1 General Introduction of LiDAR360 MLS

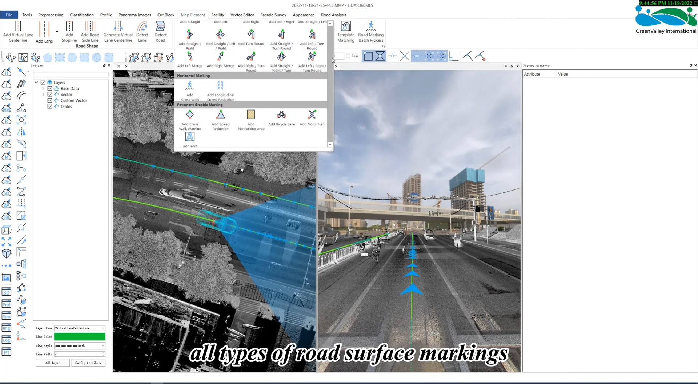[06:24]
as well as template matching methods with semi-automatic identification. Of course, we also provide fully automatic batch processing to extract road surface signs.
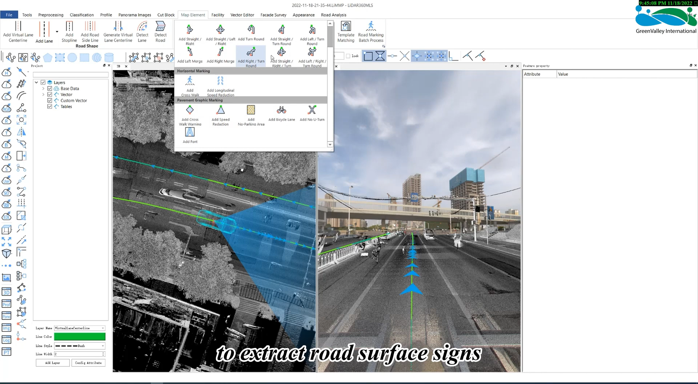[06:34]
Road facilities provide semi-automatic extraction tools such as poles,
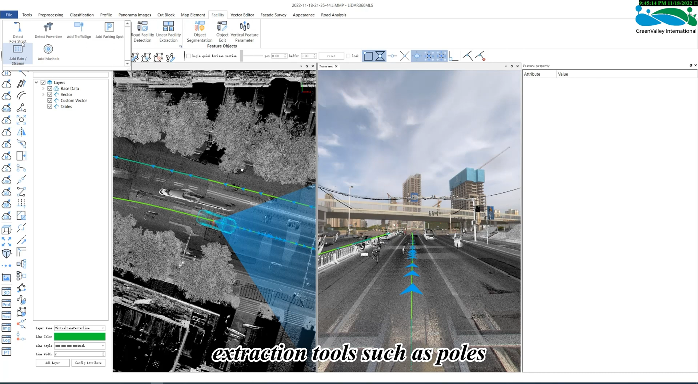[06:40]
power lines, traffic signs, parking spaces, sewer grates, and manhole covers. It also provides fully automatic detection of
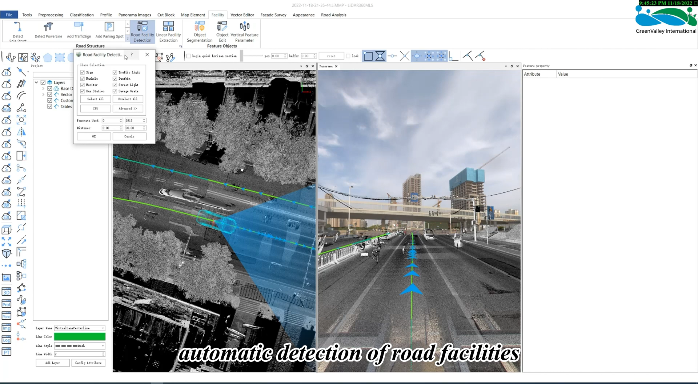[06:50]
road facilities in combination with panoramic images, and can detect eight types of road facilities. It also provides a tool for extracting strip-shaped features.
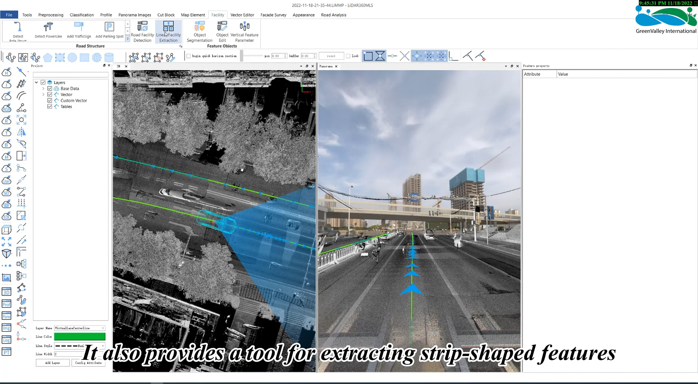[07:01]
Of course, there are also the functions of object segmentation, editing, and parameter extraction.
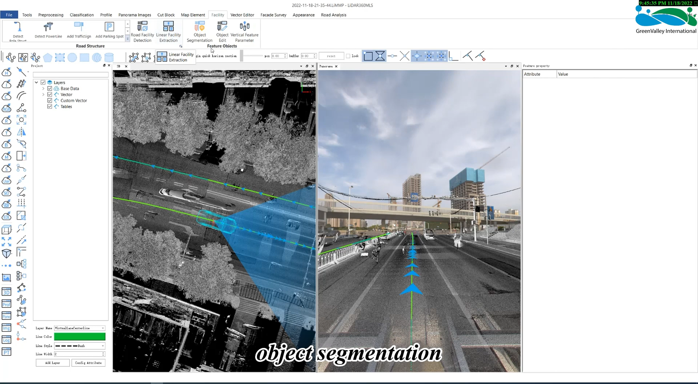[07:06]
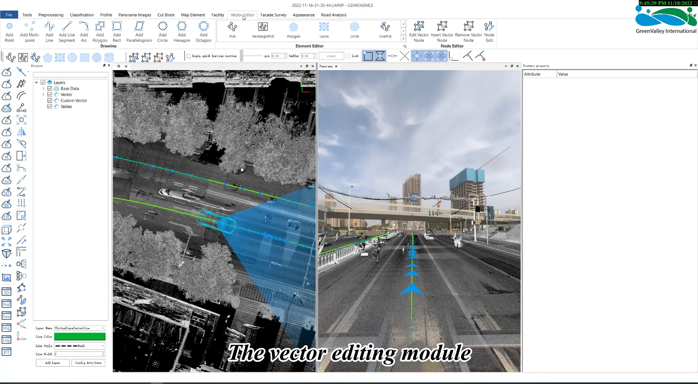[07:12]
The vector editing module mainly provides some common vector editing tools, and currently supports the drawing of points, lines, and surfaces.
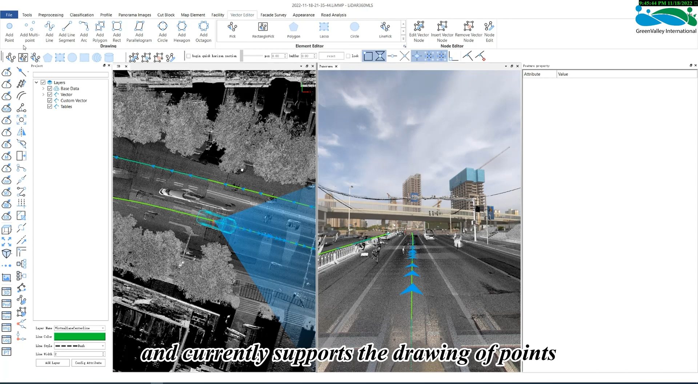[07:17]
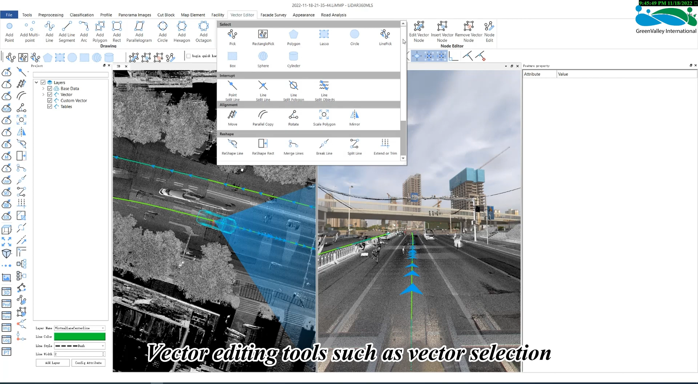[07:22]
Vector editing tools such as vector selection, interruption, reshape, etc., as well as node editing functions, are provided in the vector editing drop-down list.
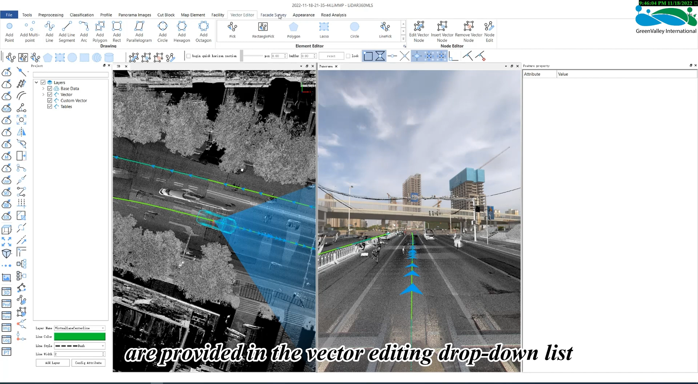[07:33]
Facade survey is mainly based on the point cloud data scanned by a lie-grip or lie-backpack to draw side elevation plants, including some common drawing functions and efficient drawing tools.
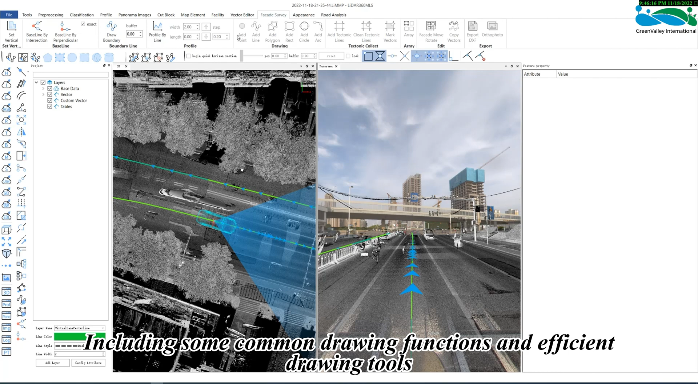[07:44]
Appearance mainly provides layer setting functions, as well as symbol library settings, editing, and some annotation functions, which can add annotations and modify annotations. The label is for the layer with the existing vector, and the vector has been assigned attributes and then displays a certain attribute,
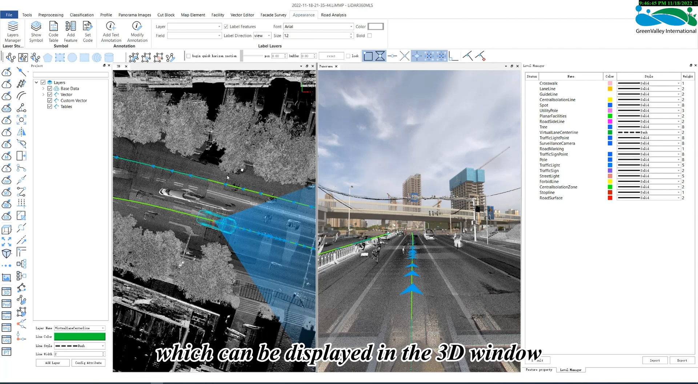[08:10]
which can be displayed in the 3D window according to the vector vector, which is more convenient to enter the relationship. The road analysis module provides some road analysis functions, such as road damage detection and clearance analysis, which are visual domain analysis. The latter part is road section analysis, in which sections can be generated.
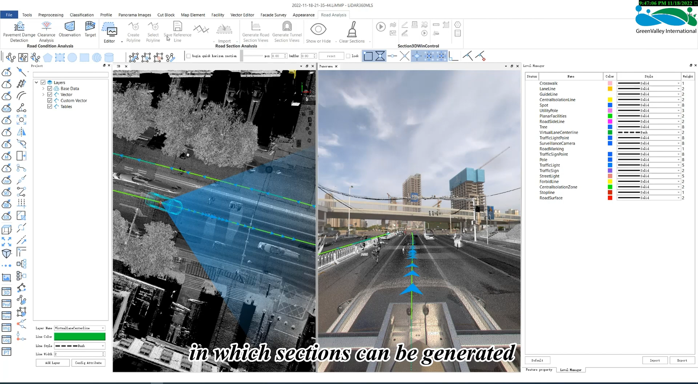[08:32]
Existing sections can be imported for multi-period data comparison, and then the parameters of the section can be extracted. The area below the menu bar, in the leftmost area of the interface, is the shortcut toolbar, which mainly includes the color display toolbar, vector editing toolbar, fast horizontal interface toolbar, capture toolbar, etc. When clicking the right mouse button on the toolbar's blank space to control the toolbar's visibility.